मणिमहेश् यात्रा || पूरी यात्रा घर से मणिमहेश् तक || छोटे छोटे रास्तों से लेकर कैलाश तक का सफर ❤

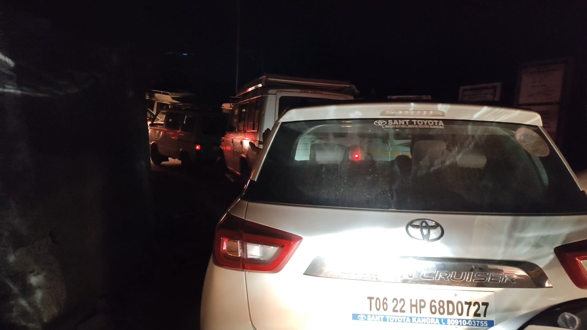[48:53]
तो गाइस मतलब काफ़ी ज़्यादा दिक्कत है यार, कभी ट्रैफिक कभी चढ़ाई कभी उतराई, तो काफ़ी मतलब दिक्कत है, पीछे भी काफ़ी जाम लग गया हुआ है और हमारे सूरज भाई काफ़ी कन्फ्यूज़ है आधे घंटे से, है ना भाई?